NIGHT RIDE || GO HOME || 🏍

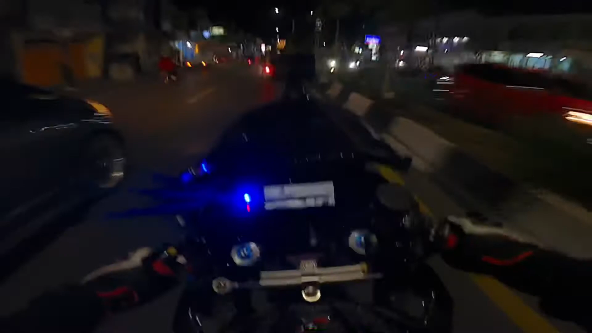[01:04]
Ya, jadi kondisi jalan sudah mulai sunyi nih, boy. Tahu juga agak ngendus-ngendus nih, nggak tahu apanya, mungkin pengaruh knalpot ini atau